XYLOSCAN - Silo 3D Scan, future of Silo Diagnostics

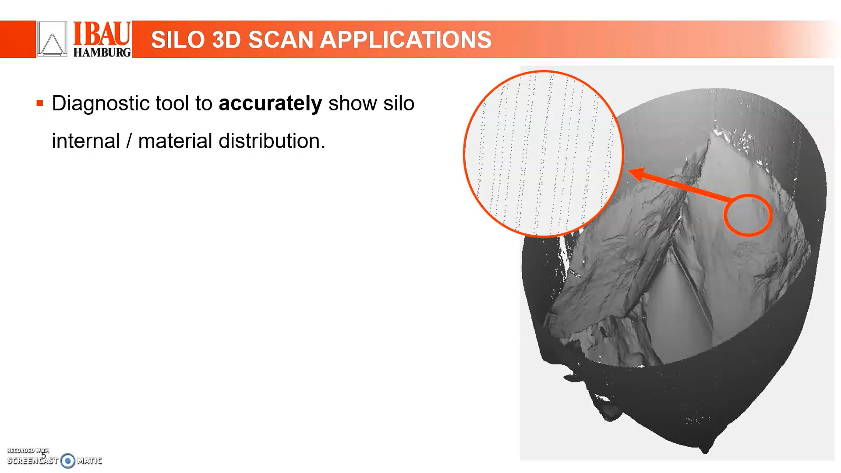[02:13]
millions of these tiny points form a point line for inspection it is really difficult to know the actual condition inside the silo present practice is to do a visual inspection from the silo top using spotlights and taking 2d photos with camera unfortunately this result can be interpreted differently by different people leading to misunderstanding among the team but with a 3d scan the visual result produced is very consistent
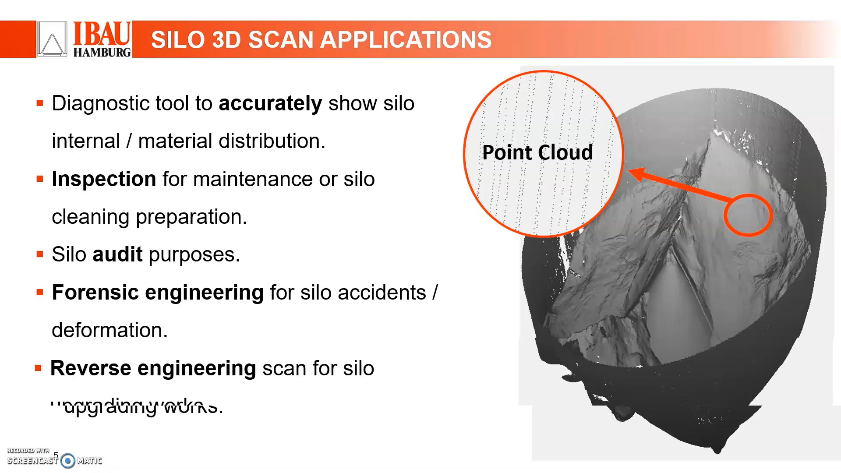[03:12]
last but not least you can use 3d scan as a reverse engineering tool especially when you have no drawing to work with here comes the interesting part how exactly this works first we do a 3d scan at your site the number of scans will be
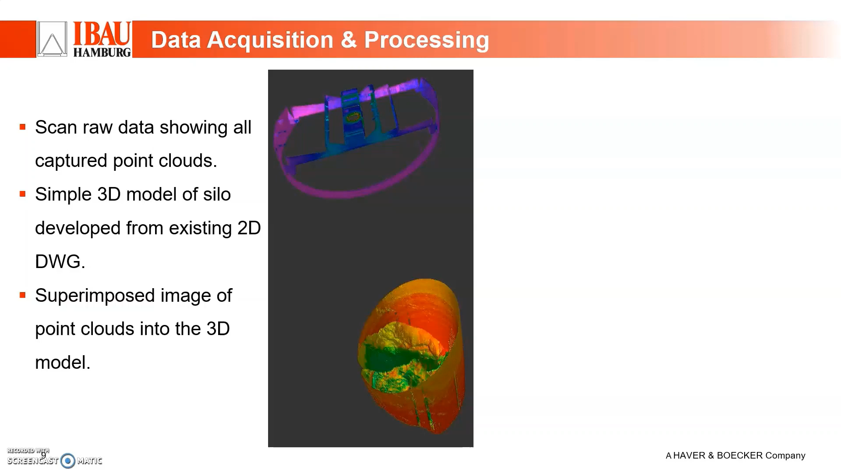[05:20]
you can't see what's inside for this case study the customer had provided us with the silo sbill drawings so we we could develop a simple 3d model with autocad this is not always compulsory but you will see how it helps
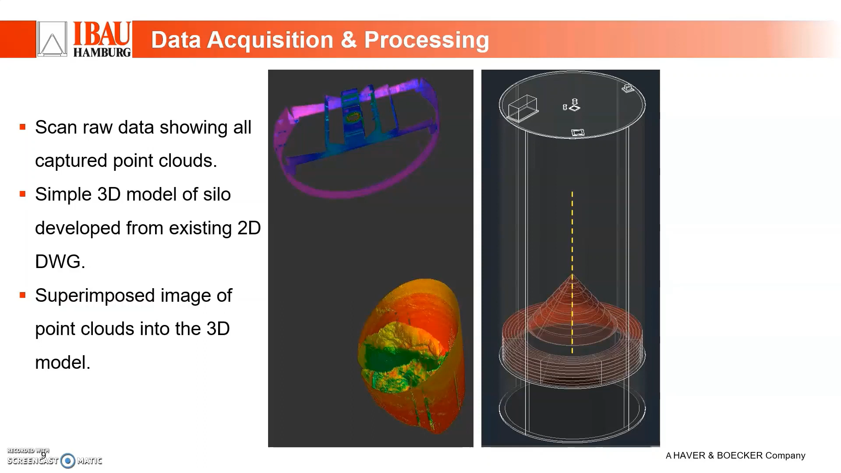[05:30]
the last picture shows the point cloud superimposed into the 3d model this way we can see the actual silo condition with reference to the real scale
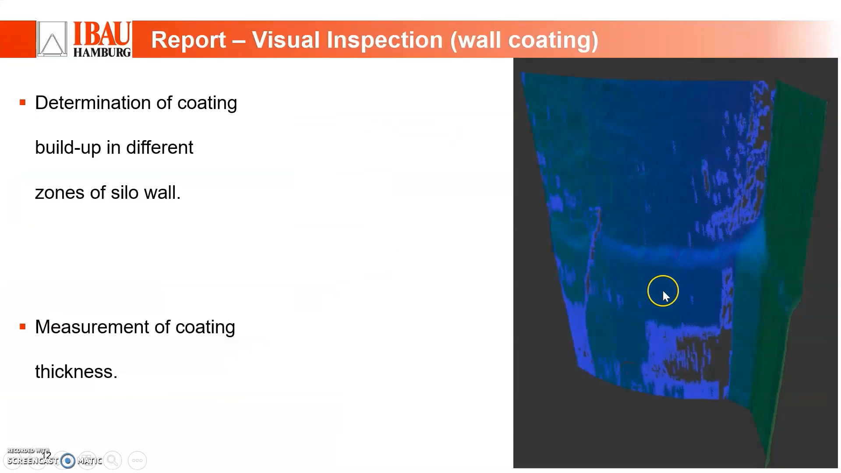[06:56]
can be identified and of course you can measure the thickness as well this is very useful especially when you have huge and significant coatings